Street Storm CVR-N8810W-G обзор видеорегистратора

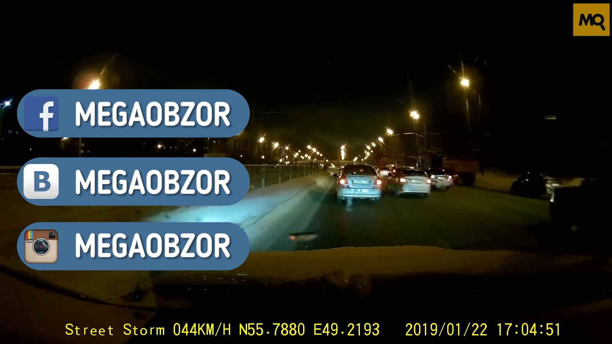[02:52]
разметку и дорожные знаки Street Storm 8810 Технологичный видеорегистратор С Wi-Fi и GPS-модулями К его преимуществам отнесем скрытый монтаж Компактный габарит и надежные крепления Приложение на смартфон и поддержку емких накопителей А также фиксацию скорости